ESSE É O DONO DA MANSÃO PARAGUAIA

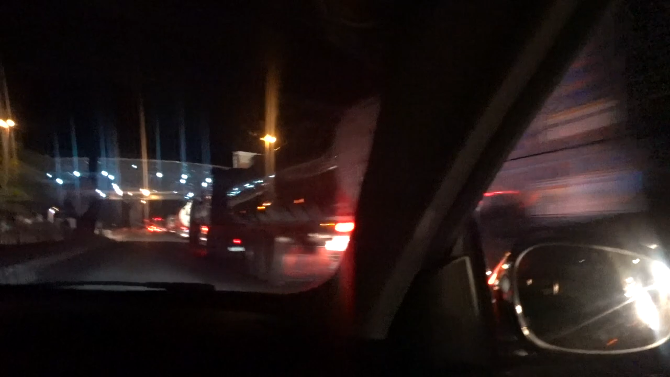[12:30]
Certeza tem. Mano, é muito caminhão passando aqui a fronteira.
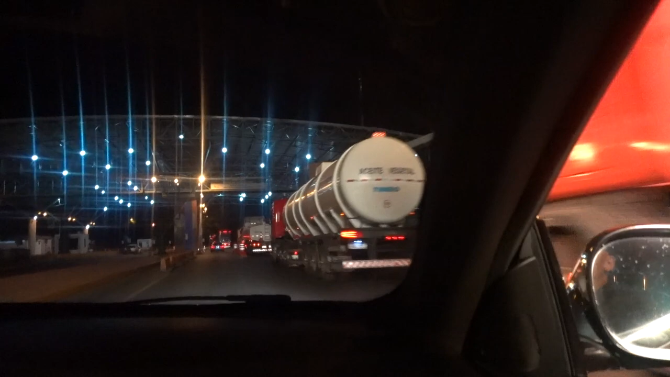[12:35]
É tipo assim, a gente vai passar a fronteira e ninguém para nós, passou, de boa.